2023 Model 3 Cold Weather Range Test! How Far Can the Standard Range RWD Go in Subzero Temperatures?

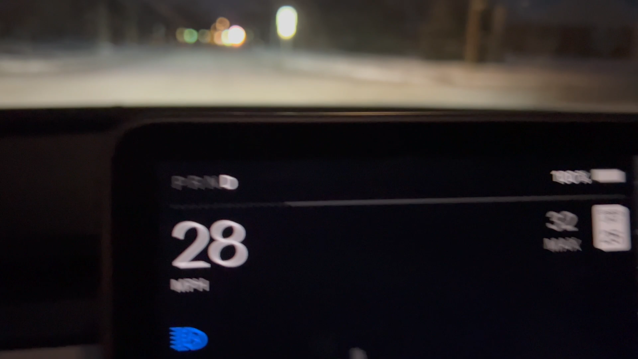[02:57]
you can see the little dots on the left side of the power line right here.